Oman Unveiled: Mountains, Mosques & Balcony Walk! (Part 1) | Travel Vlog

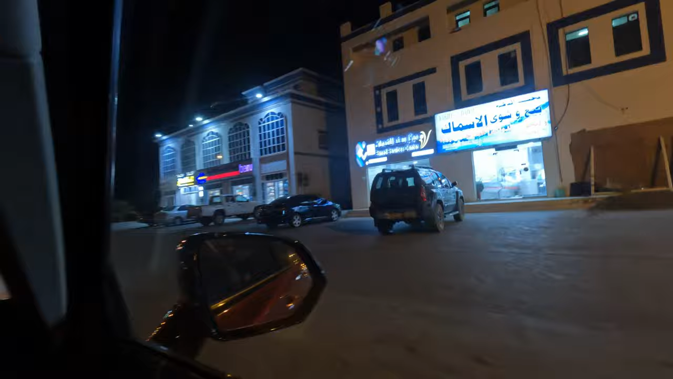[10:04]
This is a little bit bumpier than where we were at,
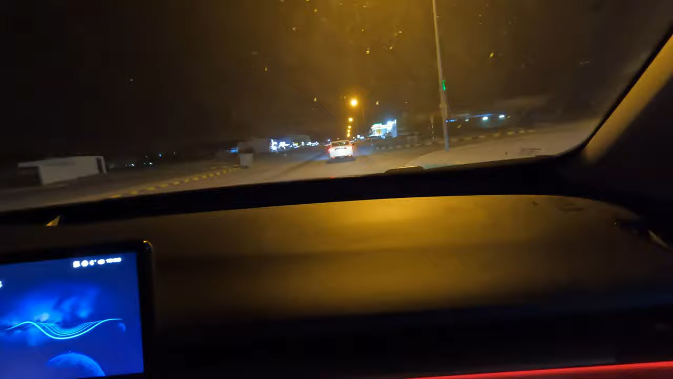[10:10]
and the road is a little bit more narrow, but still, again, the road is paved. I think it's just bumpy because of rocks. Oh, be careful. Oh, here's a speed bump. This is what we're talking about, okay?
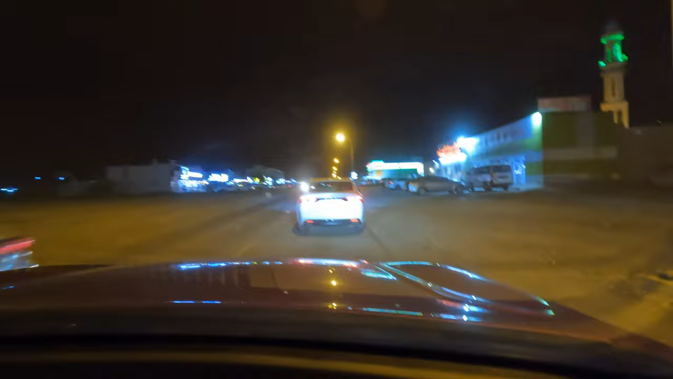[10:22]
These speed bumps come out of nowhere, and honestly, if there weren't cars, we would just go flying right here. Turn into a plane real quick. Okay, looks like we've reached the unpaved road part of the adventure for tonight.
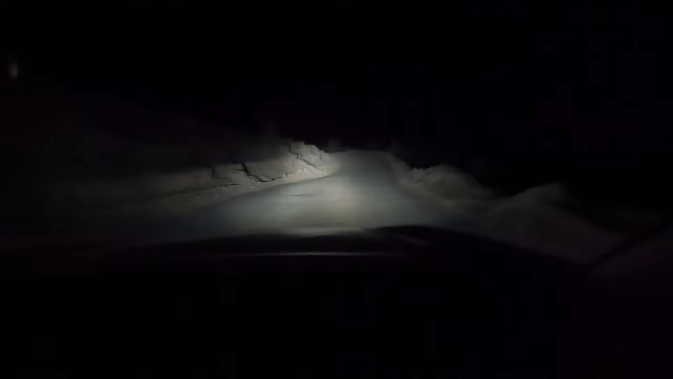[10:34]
And we still have half an hour to go.
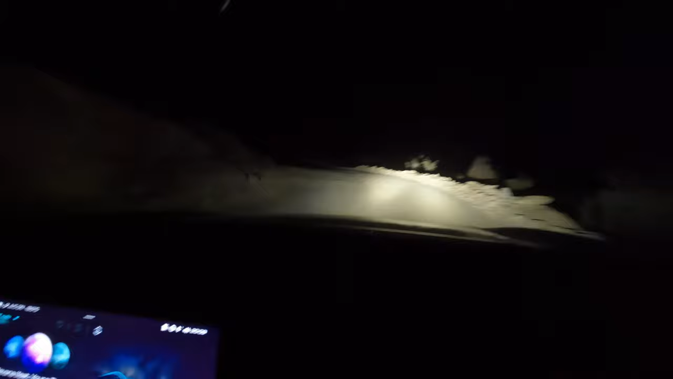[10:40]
I feel like the Blair Witch Project right now. It's not even. Oh, what is this? A speed bump?